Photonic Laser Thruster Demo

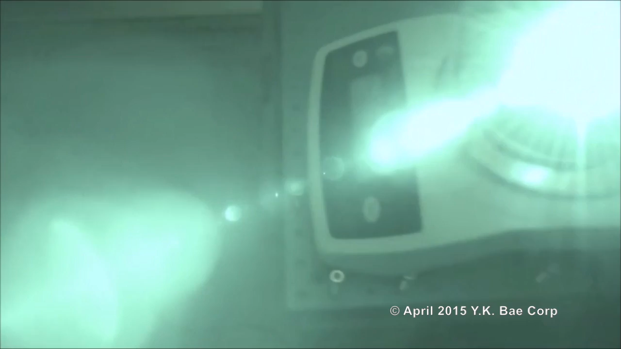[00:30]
The infrared video is switched to visible light mode to eliminate the strong glare caused by scattered infrared laser photons from the mirror.
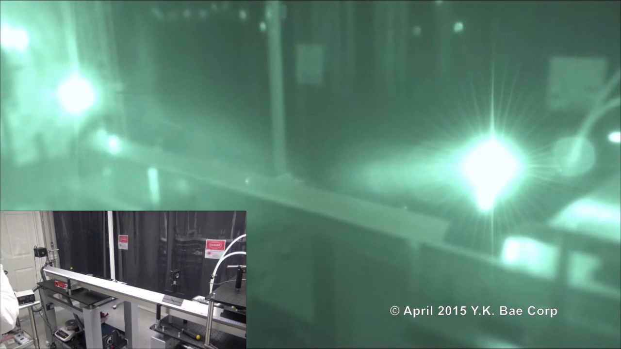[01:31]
Photon thrust is amplified by recycling photons between two highly reflective mirrors. One is mounted on the mobile platform and
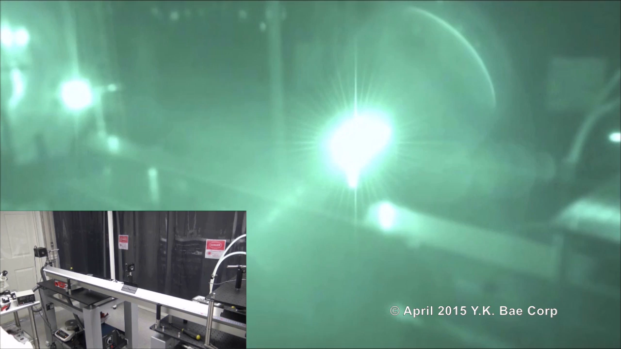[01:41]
the other is on the laser head to the right. The recycling photon beam is visible as a glowing line reaching the mirror.